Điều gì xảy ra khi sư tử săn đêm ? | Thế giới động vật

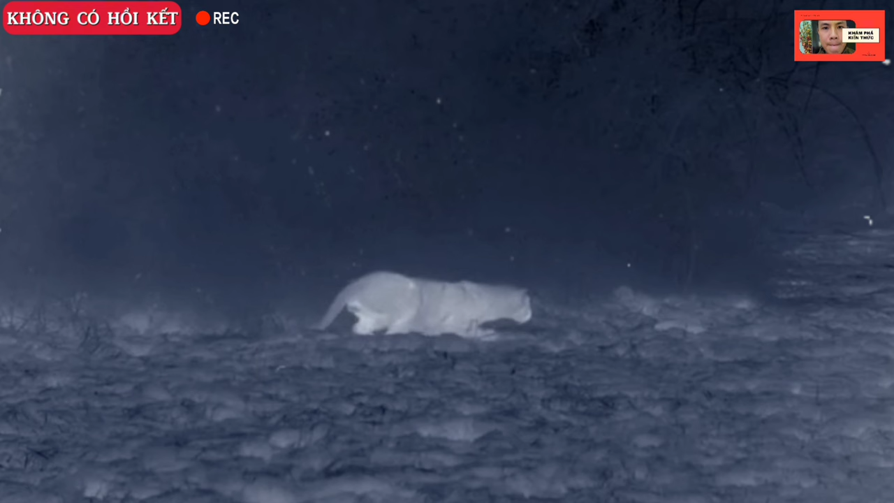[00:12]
Ngoại trừ con sư tử cái này. Nó đang cố gắng làm thêm ca, bởi nhiều ngày trôi qua, nó vẫn chưa ăn gì.
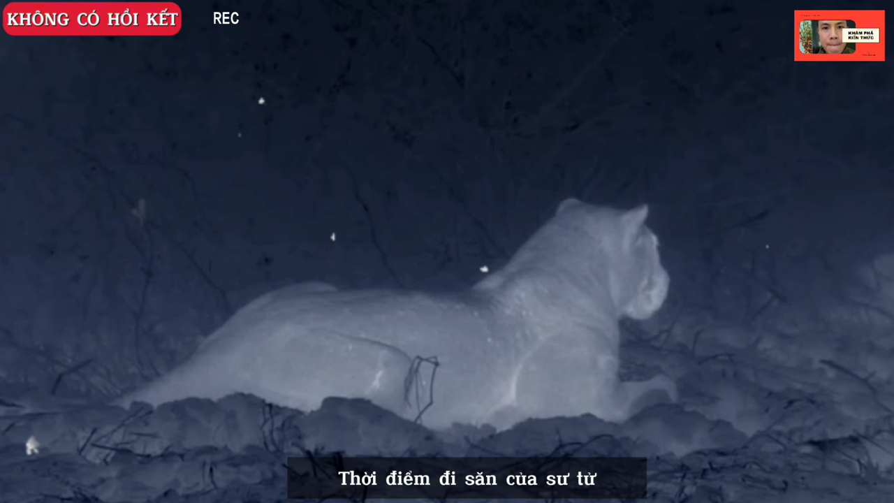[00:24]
Thời điểm đi săn của sư tử thường là lúc chạng vạng, như sáng sớm tinh mơ hoặc chiều tà. Khi ánh nắng yếu ớt nhưng vẫn đủ sáng để quan sát con mồi. Còn giờ đây, tầm nhìn của sư tử kém đi rất nhiều lần.
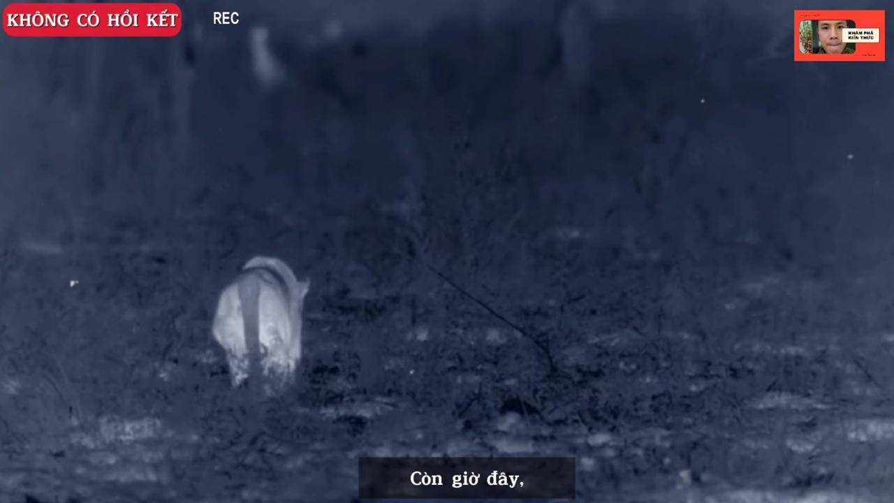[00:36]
Nó phải cố gắng tiếp cận sâu cho gần nhất với con mồi thì mới có cơ hội thành công.
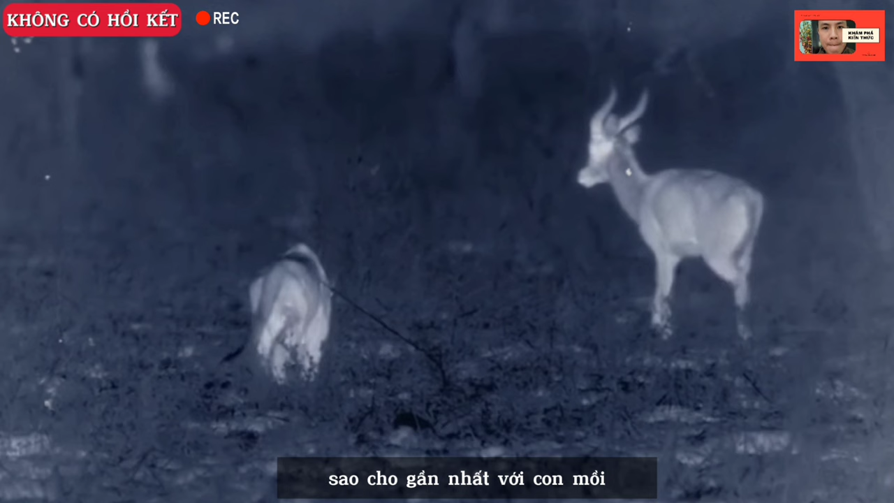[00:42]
Trong khi những con vật ăn cỏ lại càng tệ hơn. Chúng hoàn toàn không nhìn thấy gì, nhưng chúng đang cố gắng nghe và di chuyển liên tục.
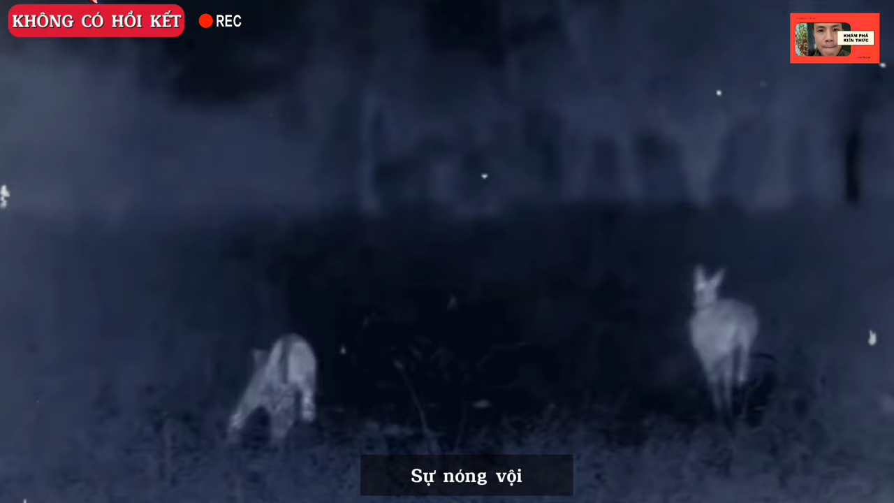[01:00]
Sự nóng vội và chọn khoảng cách chưa hợp lý, sư tử cái lại phải nhịn đói.
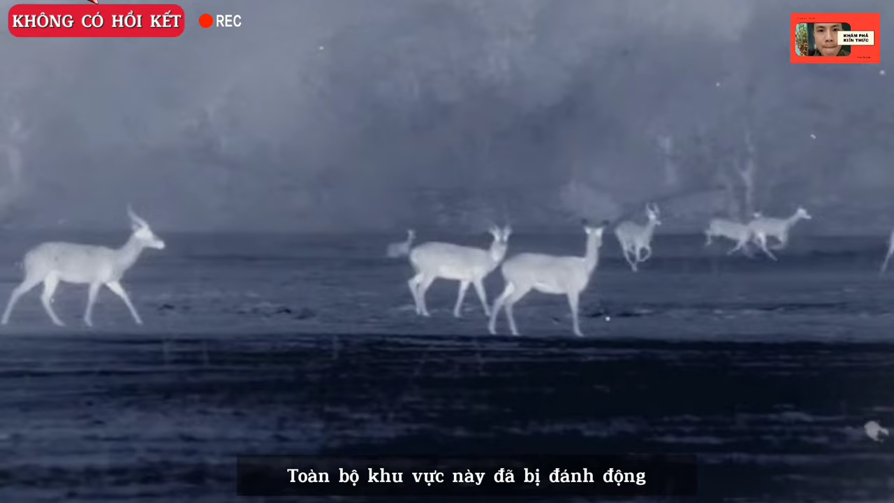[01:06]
Toàn bộ khu vực này đã bị đánh động, không còn cơ hội nào nữa để đi săn.
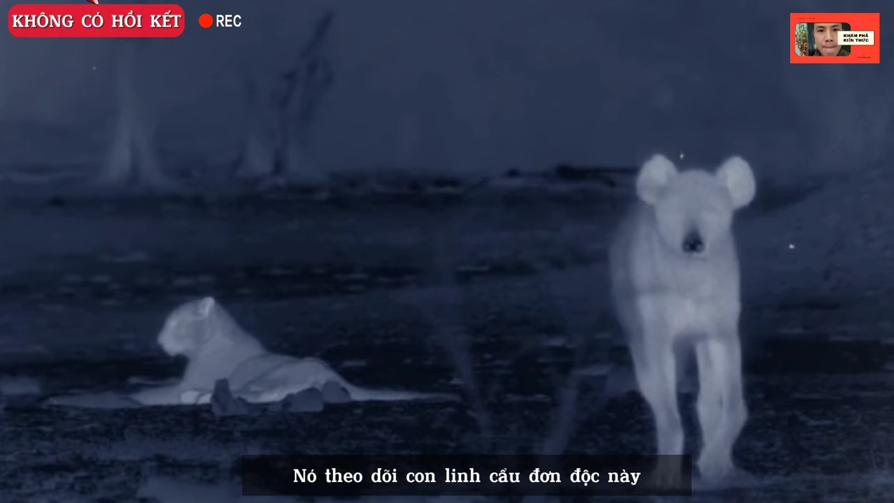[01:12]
Nó theo dõi con linh cẩu đơn độc này, vì linh cẩu có cấu tạo mắt đặc biệt giúp nó nhìn rõ trong bóng tối.